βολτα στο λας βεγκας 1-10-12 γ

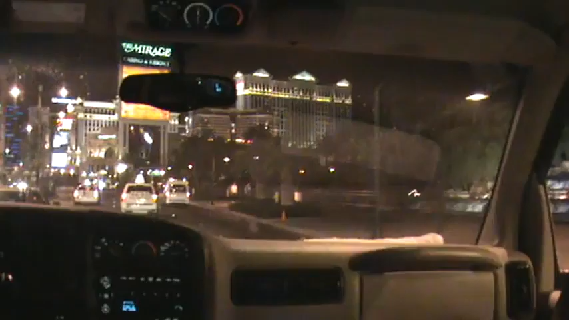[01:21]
Τώρα κινείσαι, βλέπεις. Ναι, τώρα δεν έχει κινήσει γενικότερα. Ναι, τώρα πας άνετα. Και τα φώτα είναι τα ίδια.